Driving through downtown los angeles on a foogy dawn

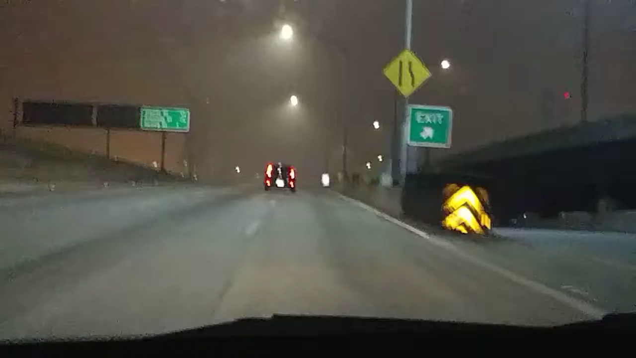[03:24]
In 1.1 miles, exit to exit 3, I-110 South, State Route 110 North, Grand Avenue.
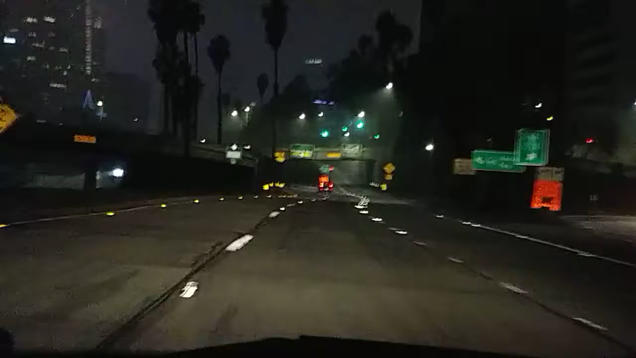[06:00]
Then stay to the right to 6th Street.
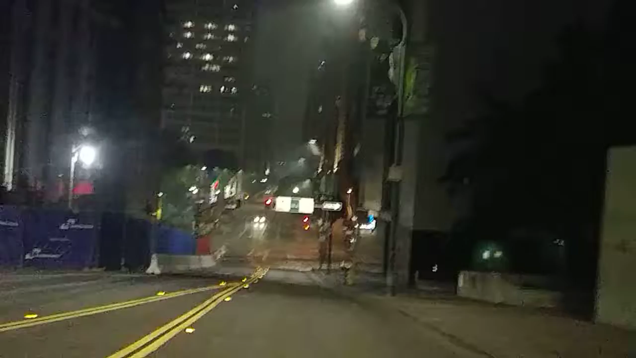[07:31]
In 500 feet, turn right on West 5th Street, then turn left, turn right on West 5th Street, then turn left on South Grand Avenue.
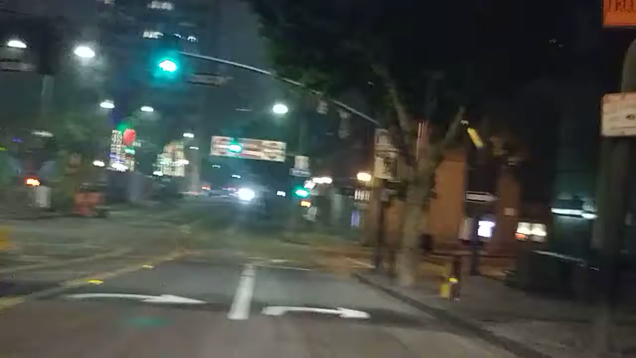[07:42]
Turn left on South Grand Avenue.
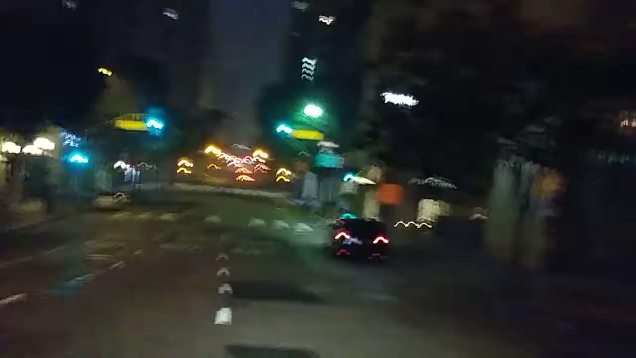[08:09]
In 500 feet, turn left on West 6th Street, turn left on West 6th Street.